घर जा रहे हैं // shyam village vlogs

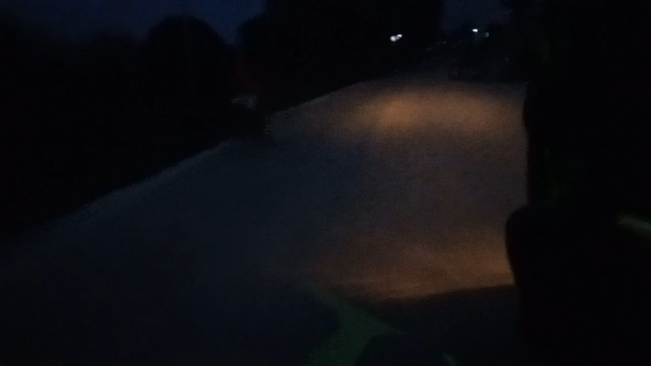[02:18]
बहुत, रोड में तो कुछ भी दिख नहीं रहा है, लेकिन चले चला जाएंगे आधे घंटे में घर पे, मिलते हैं घर पे।